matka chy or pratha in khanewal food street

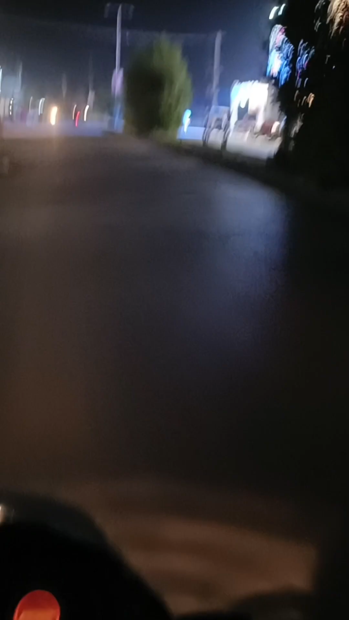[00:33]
کیا درہا کمنٹ میں بتائیں اور آگے آگیا جی اب فاروقی آدم کے چوک کے بعد یہ سٹائلو سٹائلو کی دکان یہاں پر نئی نئی اوپن ہوئی ہے اور اس دکان سے آگے آتا ہے فوٹبال چوک تو کسی نے ہمیں بتایا تھا وہاں پر مٹکا چائے ہے تو ہم نے پراتھے کھانے تھے ہم نے
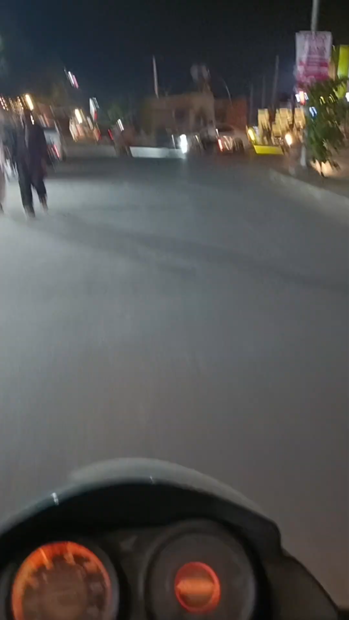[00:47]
سوچا کہ مٹکا
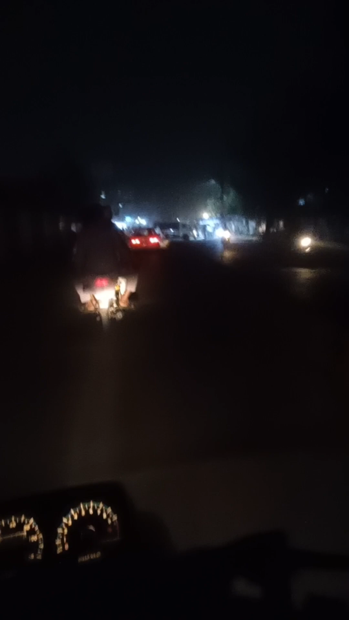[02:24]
پر واقع ہے اس چوک سے ہم نے ٹن لیا ہے ٹن لے کے ہم چلے گئے ہیں ٹی چوک کی طرف یہ
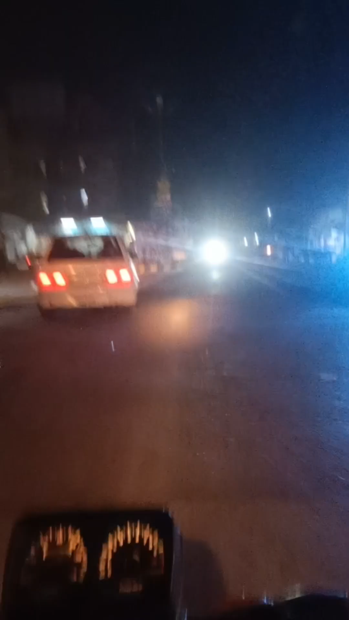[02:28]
سوداگر چوک آگیا ہے
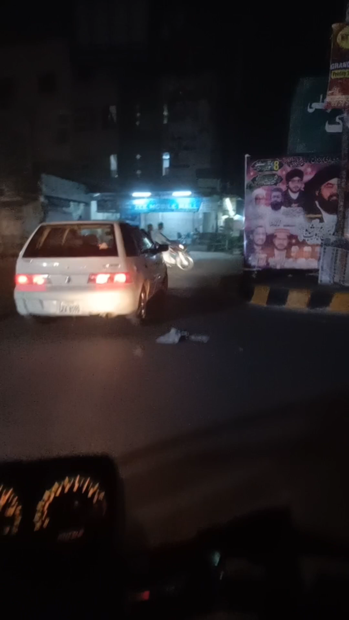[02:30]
یہاں سے لیفٹ جائیں گے تو آپ کو ایوب روڈ مل جائے گا رائٹ جائیں گے تو آپ کو ٹی چوک کی طرف لے جائے گا یہاں
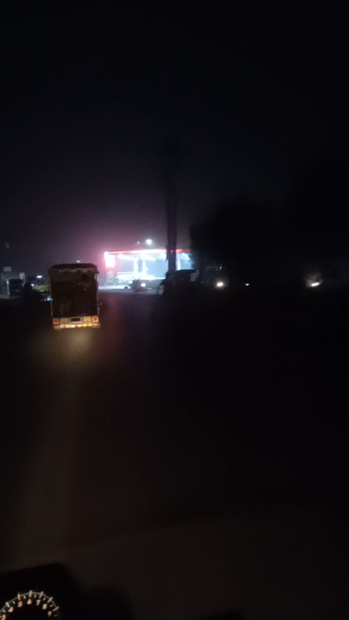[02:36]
پر یہ پرانا لاریڈہ بھی ہے راجپور ڈیول بھی ہے پیچھ آک کے اندر ہم چلے ہیں سینورور کی طرف تو ساتھ